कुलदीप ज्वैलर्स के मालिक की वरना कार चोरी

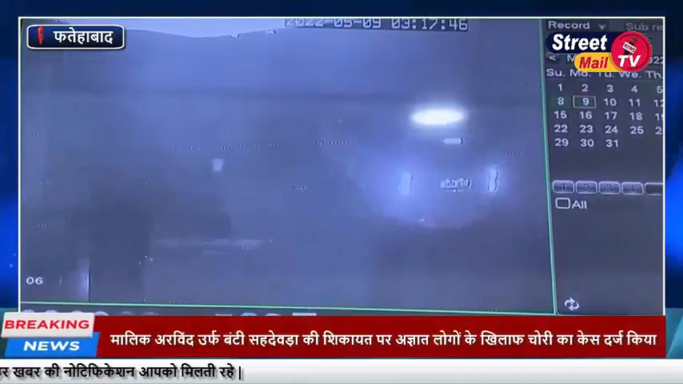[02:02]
मालिक अर्विन दूर्फ बंटी से देवड़ा ने बताया की उन्होंने अपनी वर्वना कार घर के बाहर खड़ी की थी। तोमवार रात को तकरीवन तीन बच कर बीस नट पर अलसुबा एक सकार पियो कार में तीन चार लड़के निकले और कार का शीशा तोड़कर उसे स्टार्ट करके चुरा कर ले गए।